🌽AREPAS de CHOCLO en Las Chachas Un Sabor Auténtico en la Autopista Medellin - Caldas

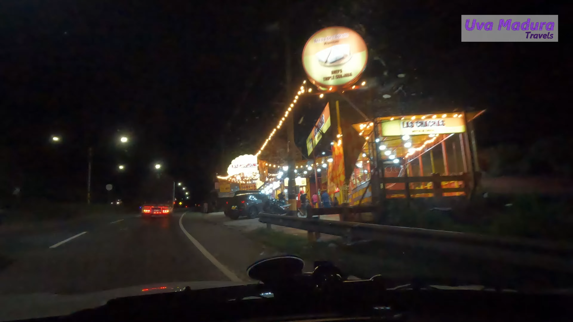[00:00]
Vamos a comprar arepas de chócolos en la variante Acaldas.